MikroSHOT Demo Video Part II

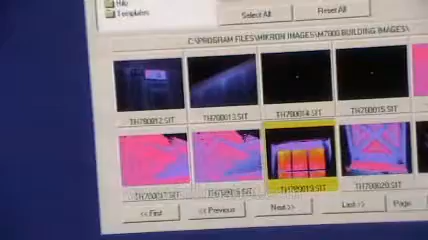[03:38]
Look for the appropriate image that you would like to analyze and report upon. Click on load.
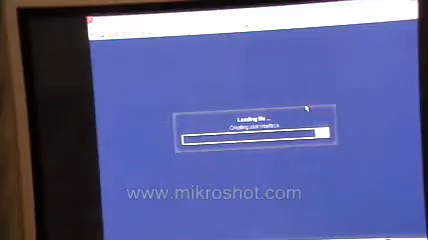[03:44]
And once displayed,
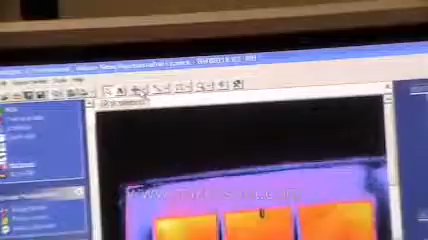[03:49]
you now have quite a bit of capability as far as establishing temperature points, such as this one here, which is where the camera was originally set.
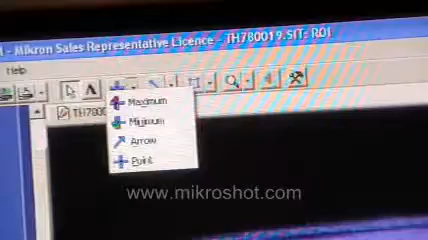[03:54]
I'm going to move it to this heat leak location.
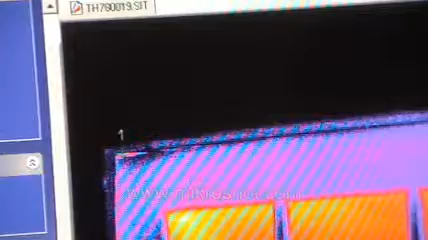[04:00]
And the value is now reading out here in the region of interest summary line.
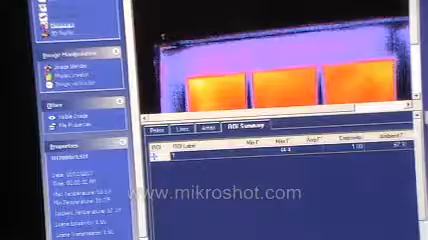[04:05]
We can also draw lines, free lines, broken lines, create various shapes,
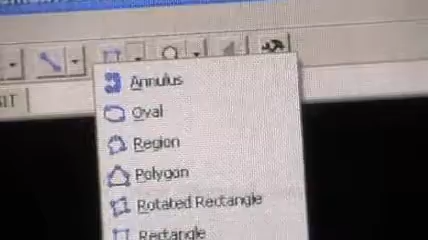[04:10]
including rectangles through ovals or annuli, even draw arrows on the image.
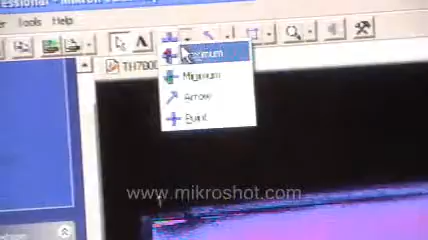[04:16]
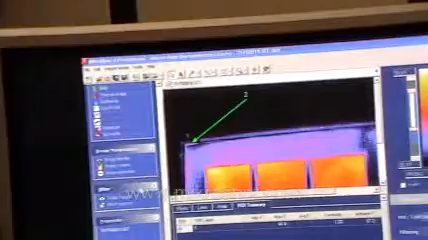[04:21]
Associated with this image is a visible image. Here is the associated visible image as well.
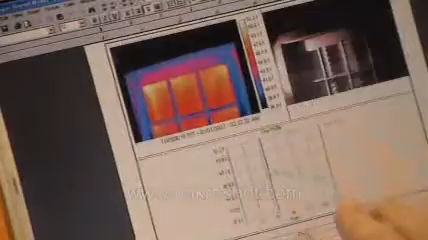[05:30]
I took the liberty of adding a line profile.